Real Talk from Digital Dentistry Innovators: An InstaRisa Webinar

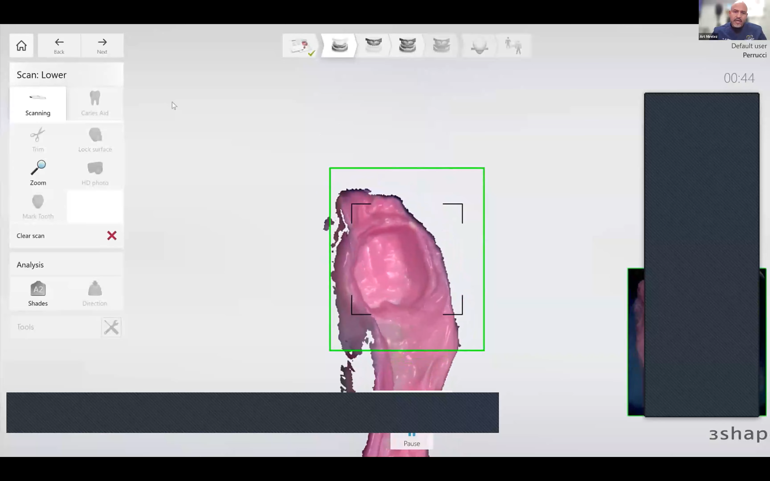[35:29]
that edentulous ridge so that there's a difference in that green frame when you're scanning from one frame to the next, because the scanner just sees pink tissue, it all looks the same.